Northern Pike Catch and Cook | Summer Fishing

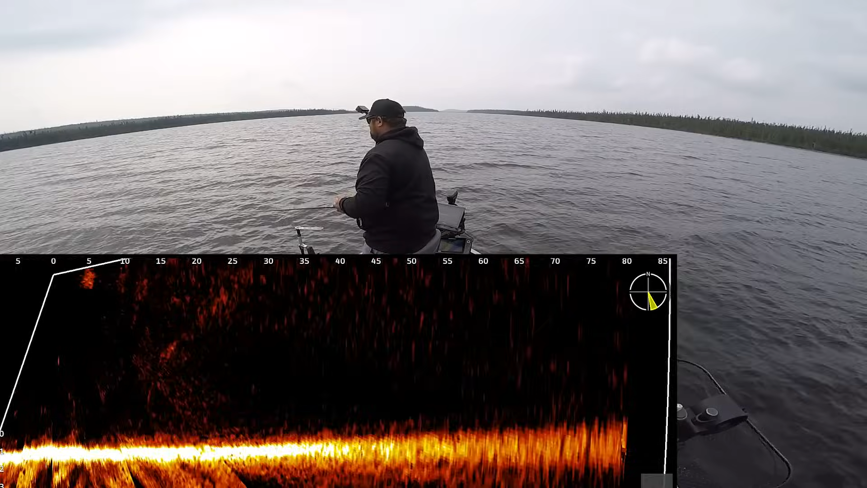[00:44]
Let's look further, and yeah, live imaging isn't gonna be a huge factor today, maybe for finding some weeds, maybe seeing if I have some deeper follow, something like that. But other than that, it won't play a huge, huge factor in the pike fishing today, I don't think. But I have it running, just in case.
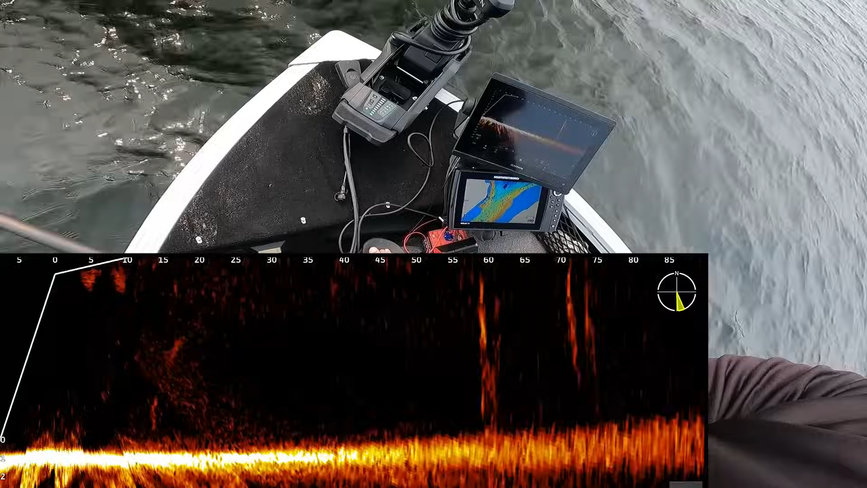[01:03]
Okay, let's anchor right here. See, I got lots of nice cabbage here.